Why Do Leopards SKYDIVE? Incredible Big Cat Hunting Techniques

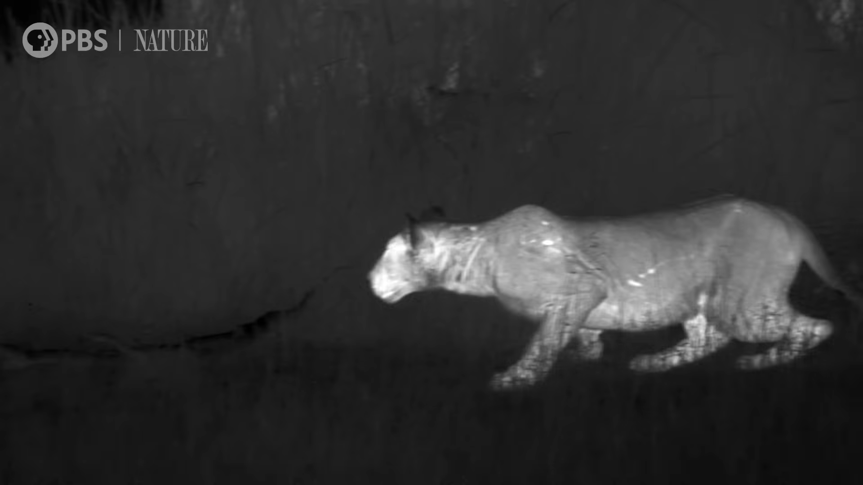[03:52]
They can walk up to prey species that are two or three meters away and they really don't know that the lions are there. You know, it's about sealing the deal. It's about getting that extra few meters. Because that's the difficult, difficult part.
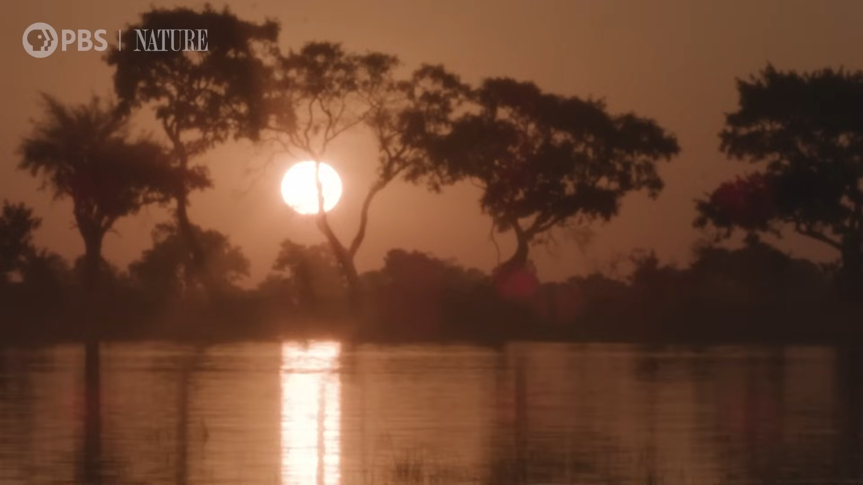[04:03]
And for that, you need a game plan. This is a strategic hunt where they will work together.
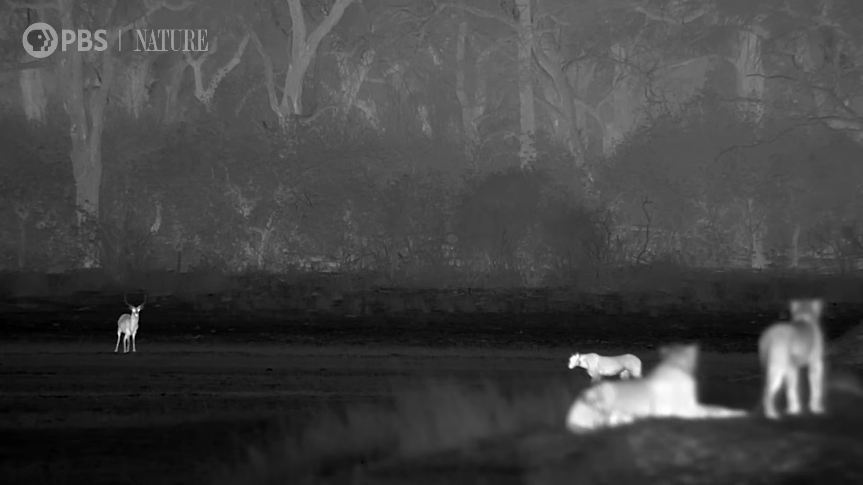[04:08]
So you've got some lionesses heading out on the flanks and others setting up as a center.
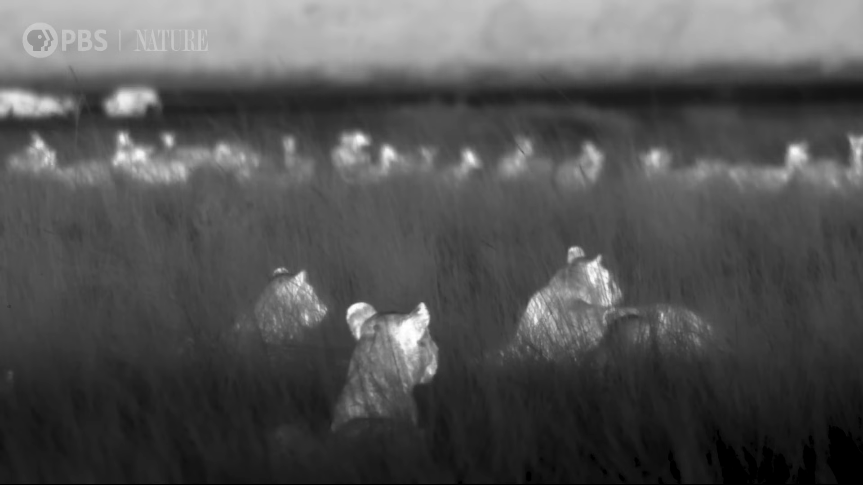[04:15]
They are setting a trap.
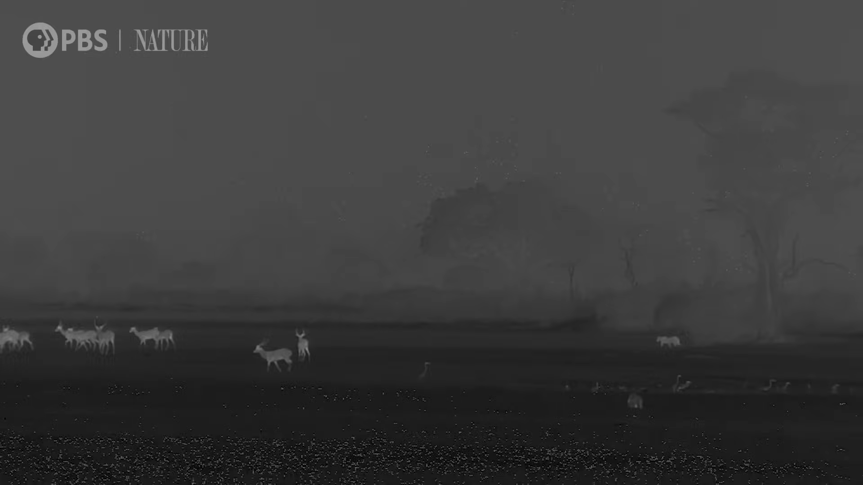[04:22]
That lioness has gone overly round the other side of the lake tree. The whole idea is that the flanking lioness will drive towards those who are sitting in ambush.
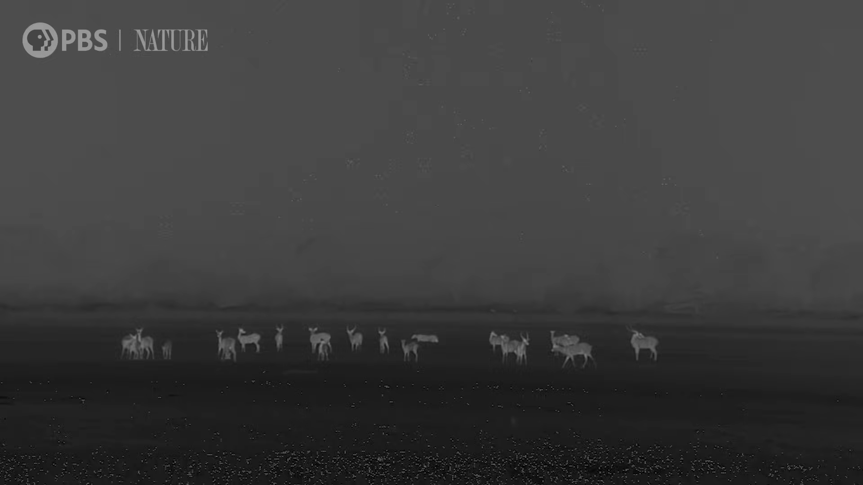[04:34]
So it's fascinating.
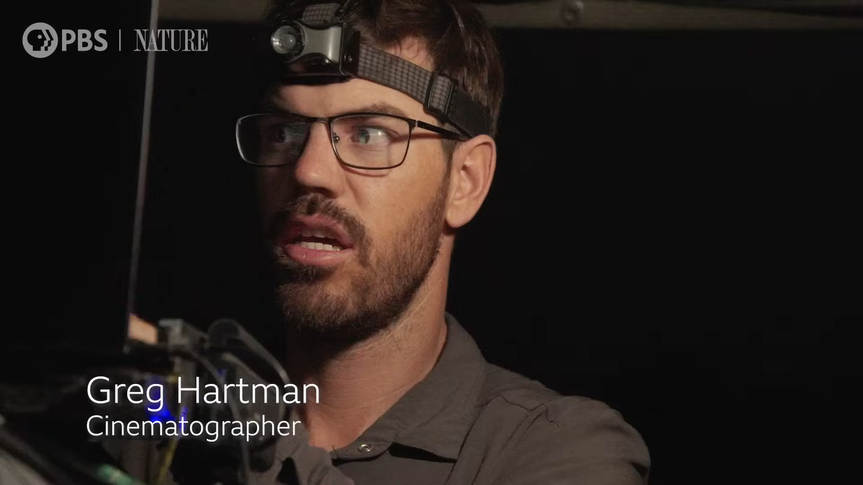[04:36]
Each individual lioness has a preferred role in these hunts. The lionesses on the flank push the
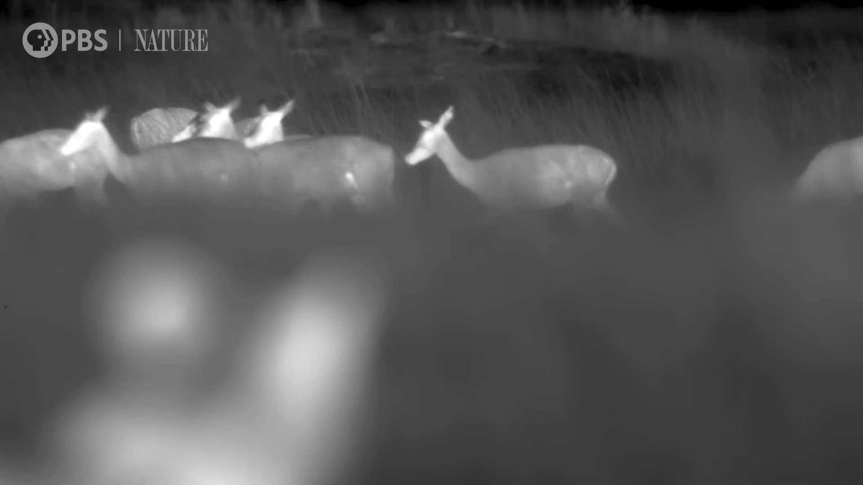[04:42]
prey into the waiting jaws of the rest of the pride. And she is in a perfect position now.
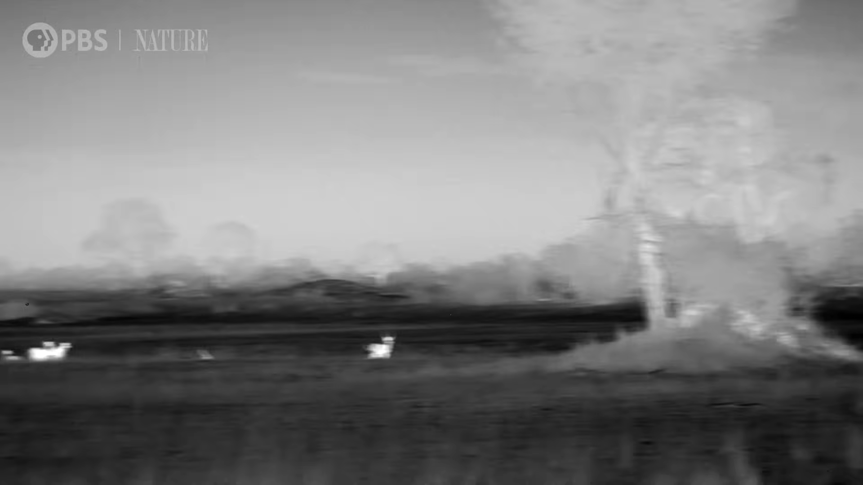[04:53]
So if she moves in towards them, she'll startle those lechwees, push the lechwees back towards all of the other lions that are waiting.
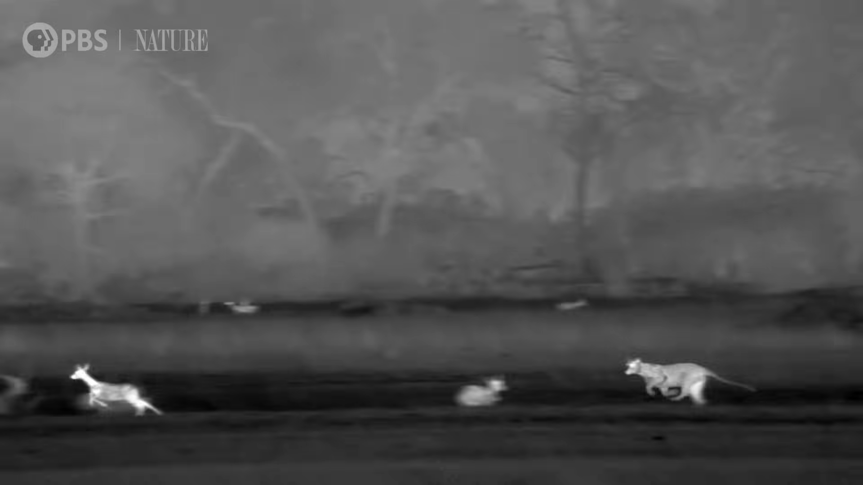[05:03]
It's really clever.
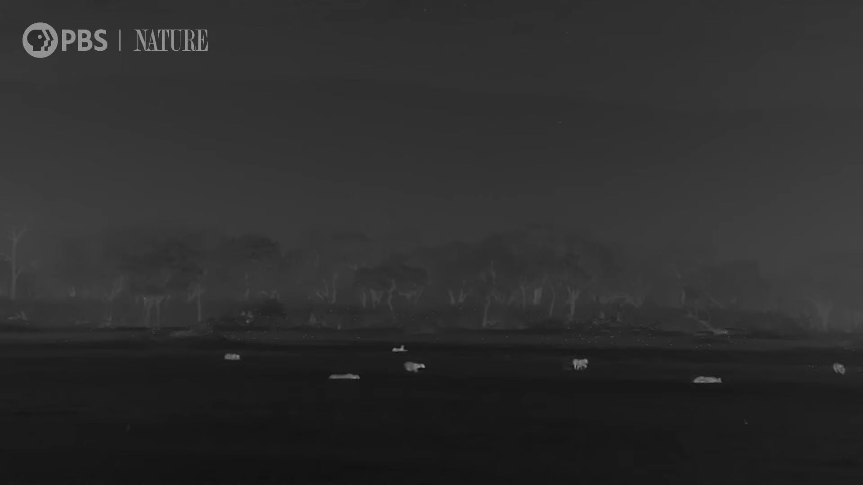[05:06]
But the cubs have other ideas. Very much their instinct is taking control.